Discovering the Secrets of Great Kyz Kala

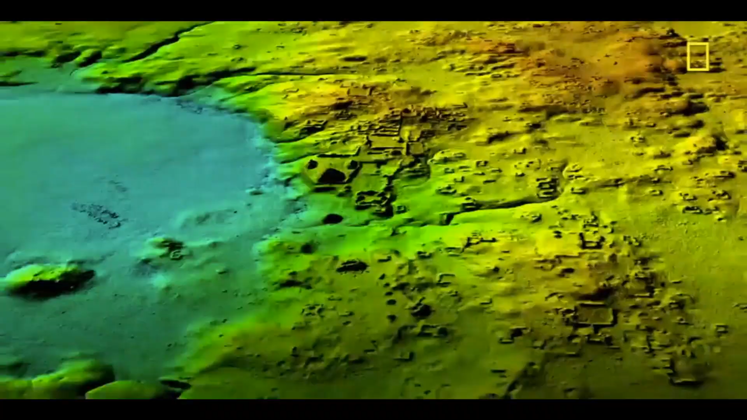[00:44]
LIDAR scans in the future will definitely reveal many hidden structures.
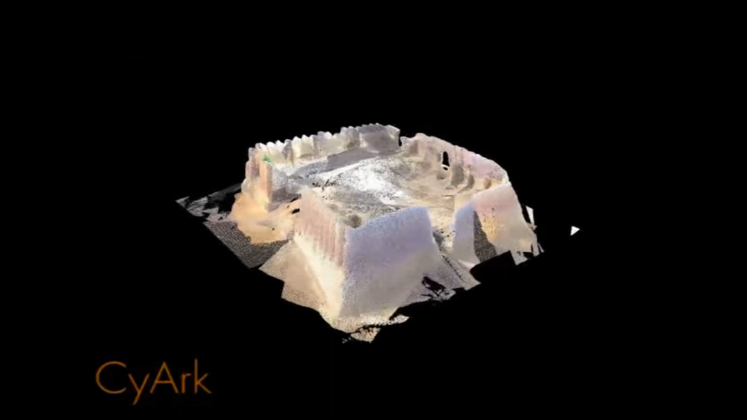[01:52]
Organizations like SciArc have made rough digital reconstructions of many sites around the world.
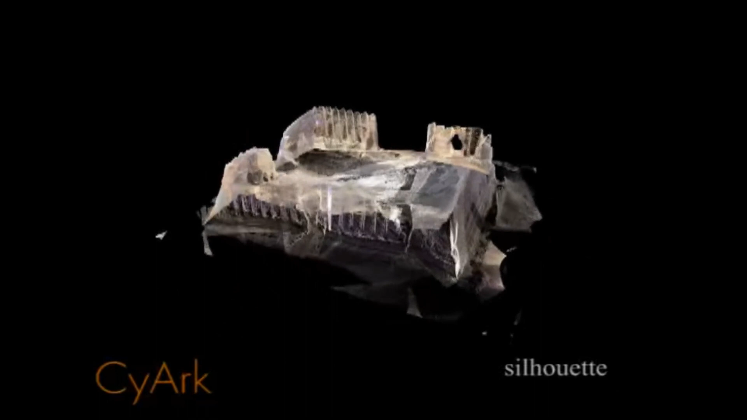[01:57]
They also made one of the Great Kiskala. You see here one of their digital models.
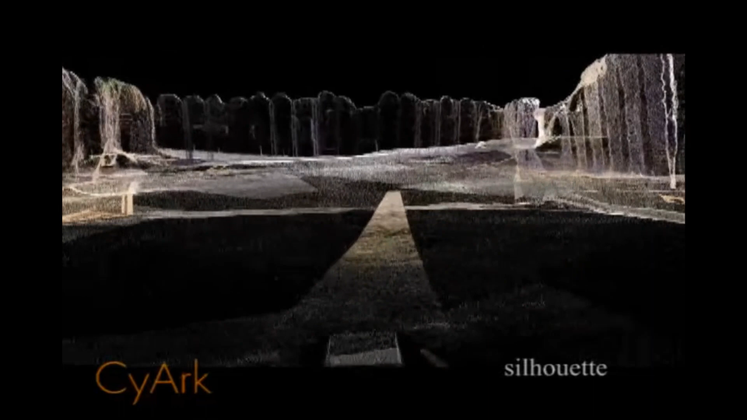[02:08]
It is great that these digital reconstructions are made because sometimes they reveal multiple layers of renovations.
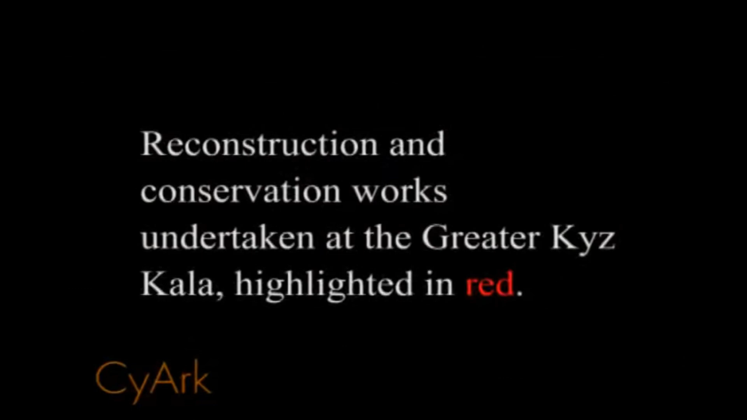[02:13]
Multiple layers suggest that
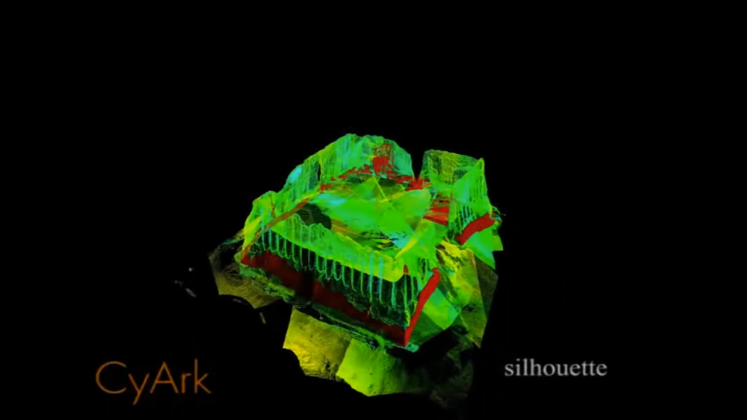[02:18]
multiple cultures renovated a structure on top of each other.
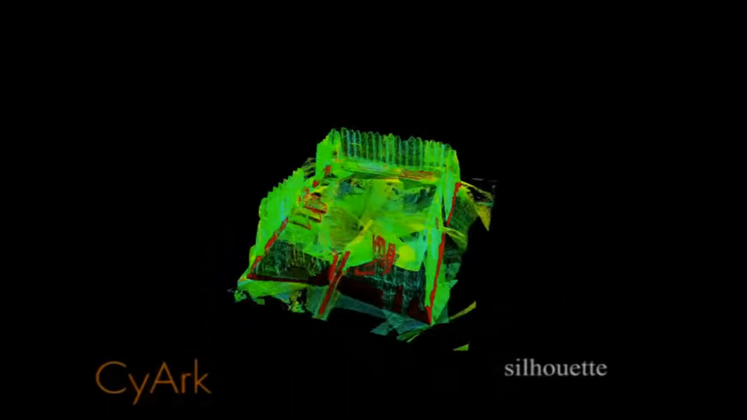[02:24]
The Great Kiskala does not review its secrets easily. That is why we have applied our probabilistic method to the Great Kiskala.
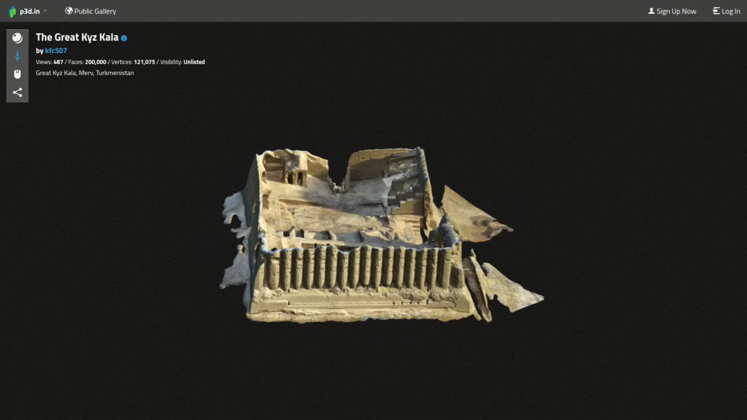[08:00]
Qiskala is not what it is believed to be.
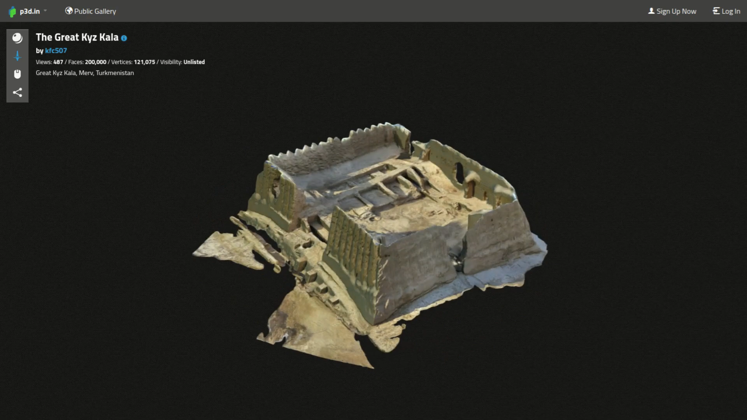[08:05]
It is renovated probably many times during our ancient history.